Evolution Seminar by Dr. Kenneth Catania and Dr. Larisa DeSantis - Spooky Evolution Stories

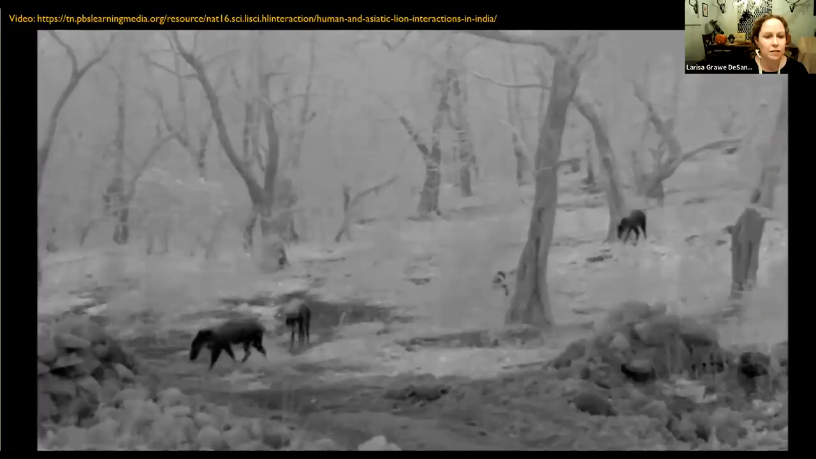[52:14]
And so at the very end, I just want to leave you, this is about a 2-minute video, but it's really quite amazing, and I'll just let it speak for itself. So I'm going to go ahead and play this. As darkness falls, grazers begin to emerge.
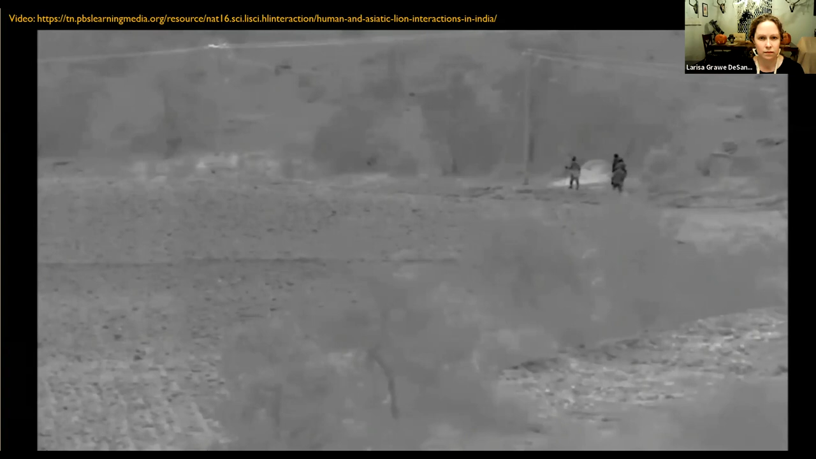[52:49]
The lions have the same problem, locating prey from a distance in complete darkness.